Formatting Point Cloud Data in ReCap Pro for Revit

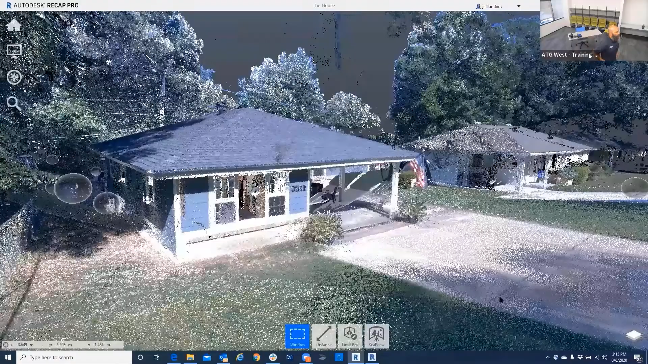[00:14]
and this is the final one for recap
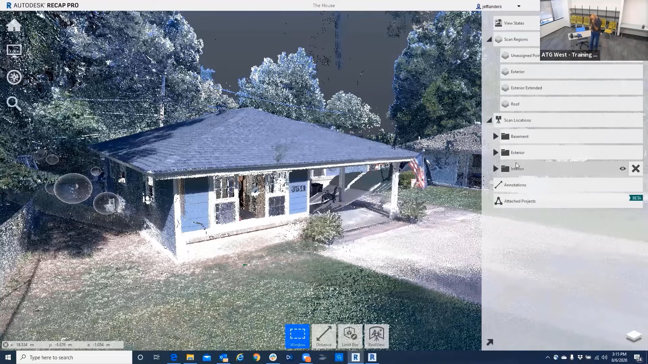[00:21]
and I broke it up so that we could go in here and turn things off and on so if I want to turn the exterior off of it all we see is the interior of the building plus the basement
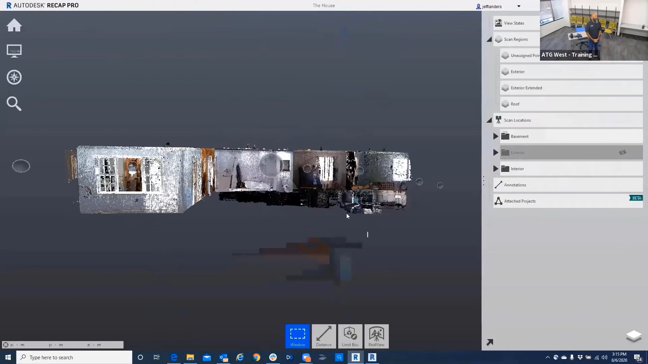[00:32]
below and this is just this is for recap and
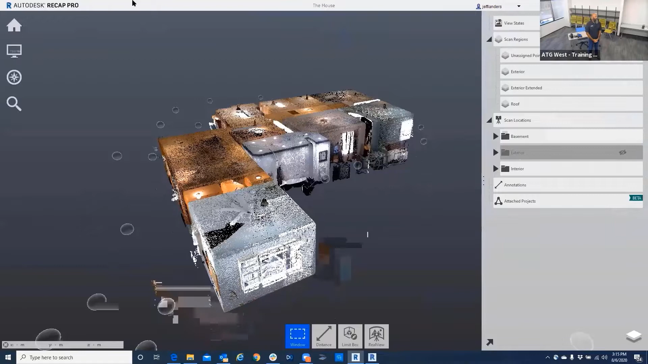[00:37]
then we have another deliverable which is for Revit which is
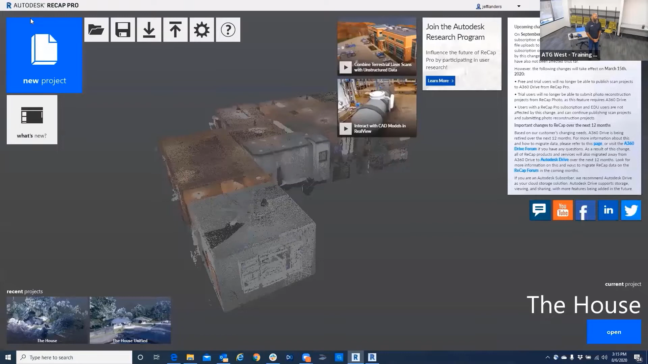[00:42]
greatly reduced in we'll just open this and one thing I want to point out really quick for those that have just joined this afternoon
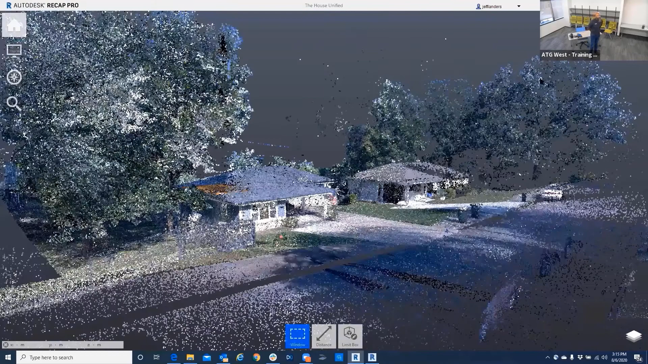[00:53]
what Jeff's showing here this has all been done today so the interior the exterior of the house all of this was the scan was started when we
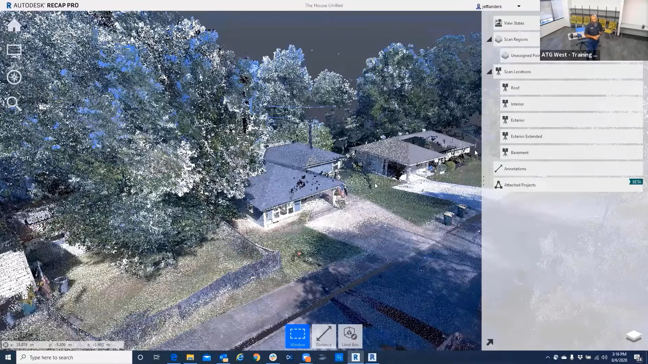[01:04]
started the presentation at just after nine o'clock this morning so what you're seeing here none of this was done yesterday ahead of time like our other presentations have been Jeff has just been working on this just today so
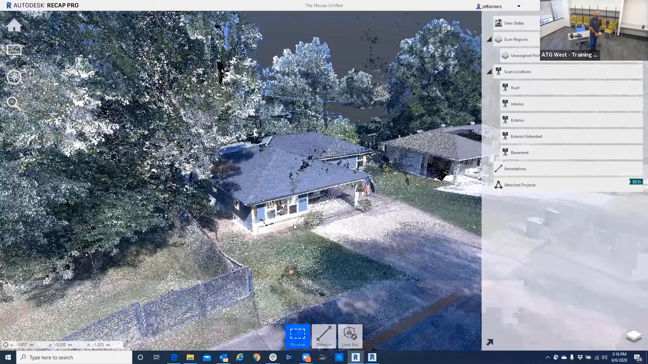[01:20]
this is actually a unified point cloud and I also have these are singles uh scans now and so I also have it set
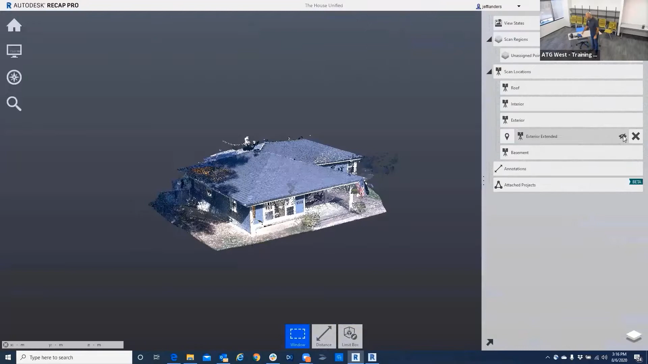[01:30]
up so that I can turn things off and on I can take the exterior and why did I and I even did one for the roof so you could take the roof on and put it back on and why did
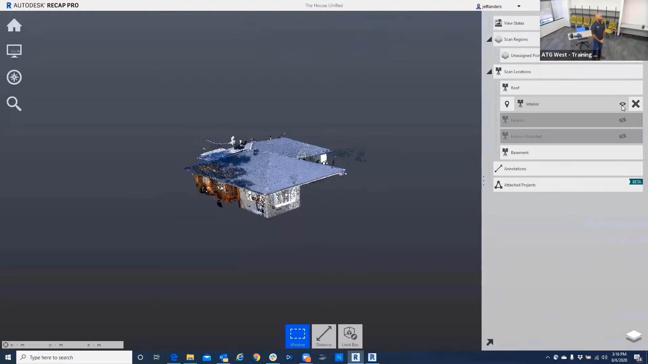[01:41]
I go through all this this is why so the one for recap is
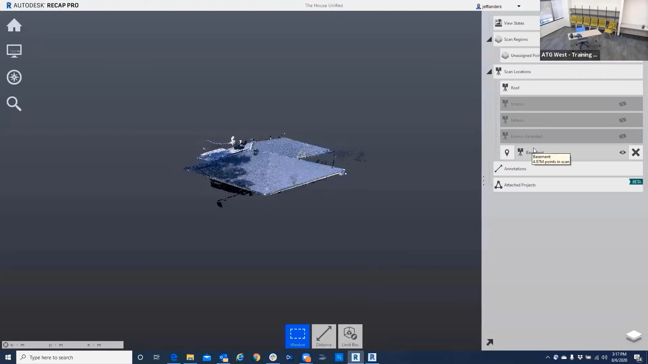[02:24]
off and all this information transfers over to reddit for your design so you can turn things off and used to be over there and you can see that there's 18.62 million points in that scan this exterior has uh 31.98 million that's a lot of points that if you can turn off then revit doesn't have as big an
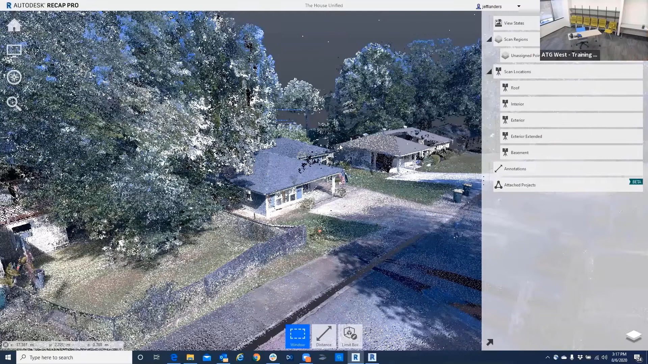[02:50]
issue with the point cloud so those are the two deliverables there if we go into revit